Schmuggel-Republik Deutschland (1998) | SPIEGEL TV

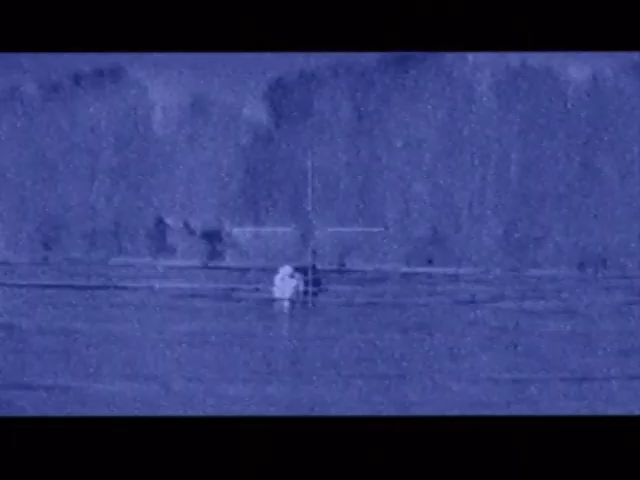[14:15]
3 Stunden lang observierten Zöllner im Dezember eine Schmuggeltour. Dann konnten die Täter entkommen. Der PKW jetzt auf dem Sandhaufen. Der PKW fährt Richtung Süden, Richtung Genschmar.